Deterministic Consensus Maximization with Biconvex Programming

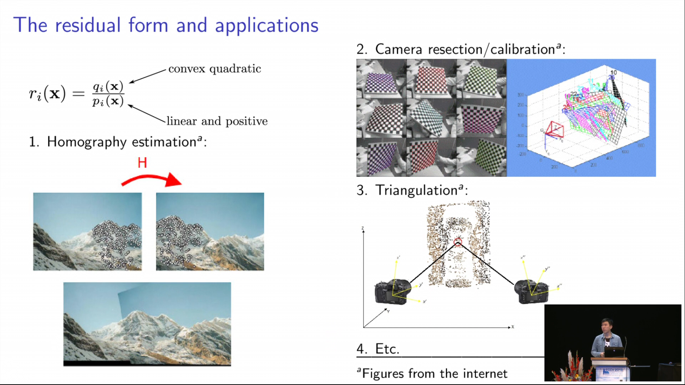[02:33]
So there are many computer vision applications that follow this form. For example, homography estimation, camera resection, triangulation, triangulation, and so on.